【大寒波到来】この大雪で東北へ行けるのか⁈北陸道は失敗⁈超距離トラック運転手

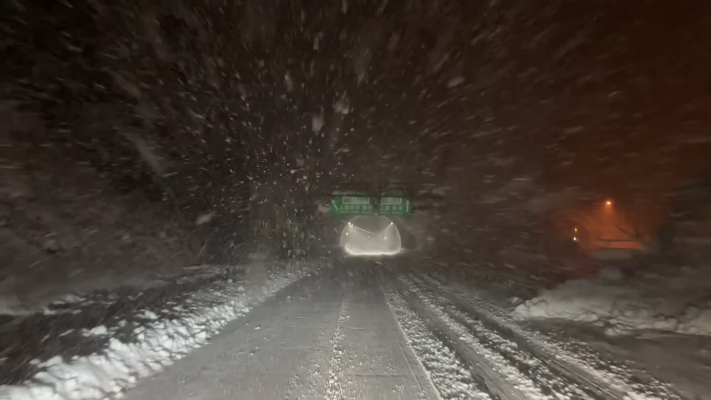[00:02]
やばい、 どうしよう、 これは危険。
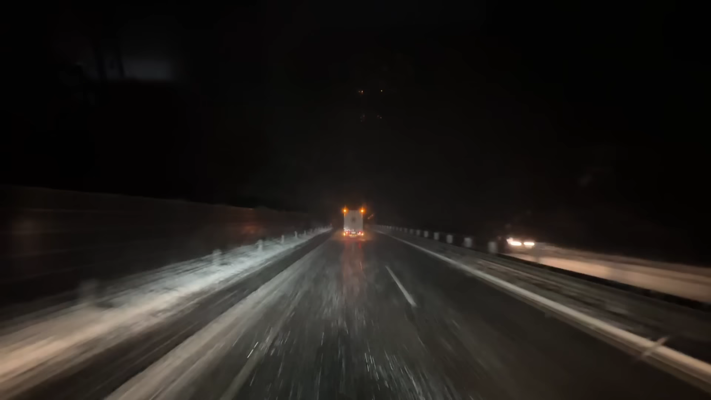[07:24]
積もってはないけど、やばい、
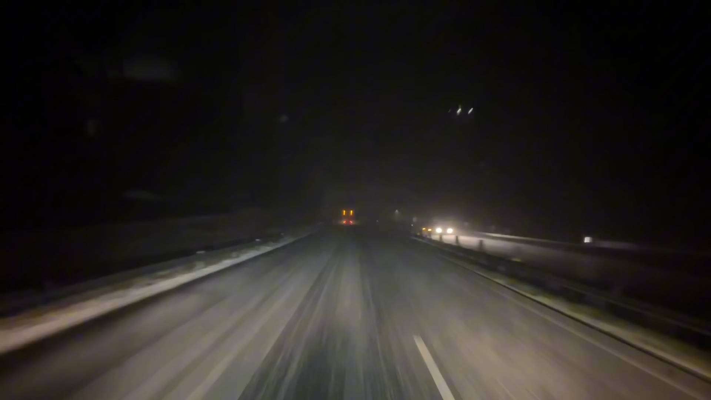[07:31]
ちょっとやばいぞこれ。うわー、新東名つけかったな、こんなになると思わんかった。
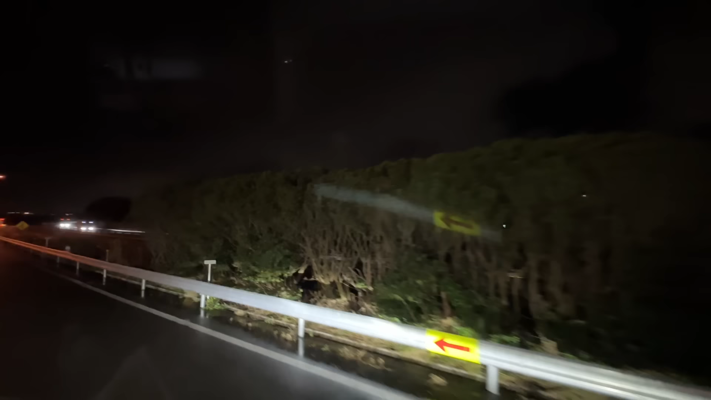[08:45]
よし、とりあえずセンサーは雪かき完了で、ま、多分また多分ね雪が詰まるんで、まあ、その都度ちょっとセンサーを雪かきします。
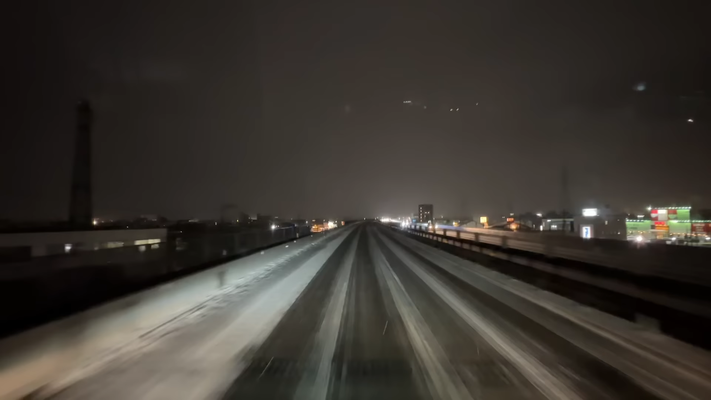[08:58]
今ね金沢の市街地なんですけど、この音聞こえます？パリパリパリパリで、多分これ氷ですね、氷が降ってます。パターン入ったかな、これ除雪のパターン、塩化リパターンに入ったかもしれんなこれ。あー結構やばいことになってきたねこれ。
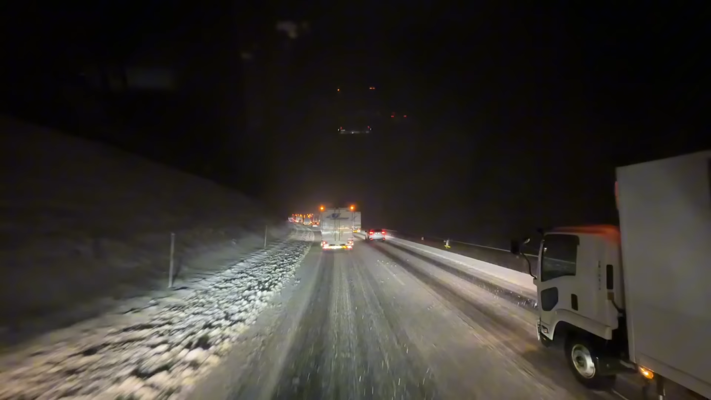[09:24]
ニュースで寒波到来じゃん、マジで寒波到来だな。はい、ちょっとまたセンサーの雪かきします。またちょっと、はい、除雪のトラックは避けたんですけど、ちょっとこれはちょっと思ったよりひどいかな。